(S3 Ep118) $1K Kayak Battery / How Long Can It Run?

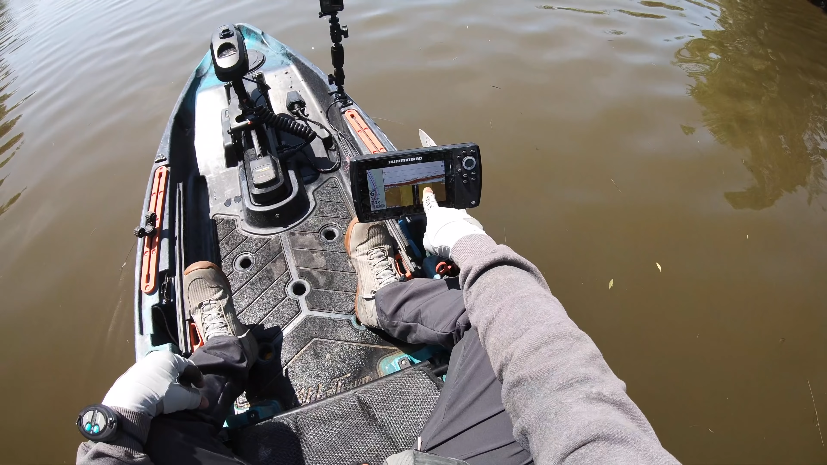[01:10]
I sure am marking all kinds of fish down there. I'm hoping that is a good sign of what is to come. All right ladies and gentlemen thank y'all again so much for coming back to the channel. I swear this is deja vu because look at this dude he's uh he's here